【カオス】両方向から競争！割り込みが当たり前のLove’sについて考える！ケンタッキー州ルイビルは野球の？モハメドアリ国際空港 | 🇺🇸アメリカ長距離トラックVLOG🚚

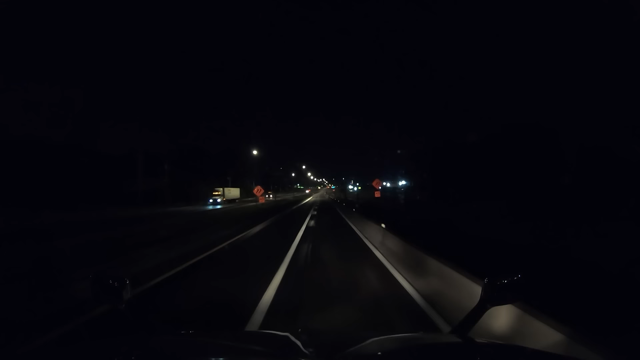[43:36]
いやー非常にしんどい信号のつなぎが悪いねー
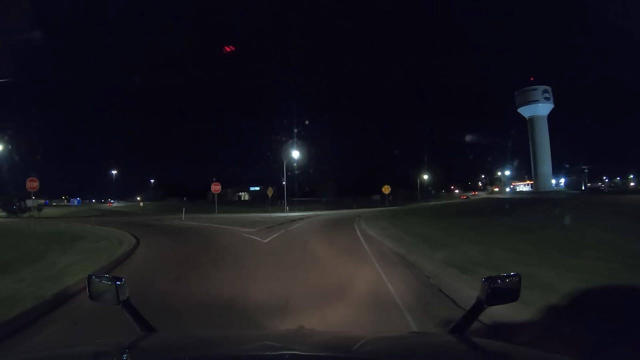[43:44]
はい高速降りてきましたストップサインです止まりますはいよいしょはいピタッと
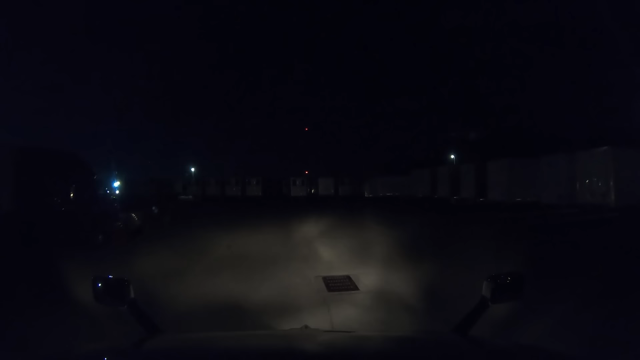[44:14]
いまいち開いてないねーこの辺開いてますねー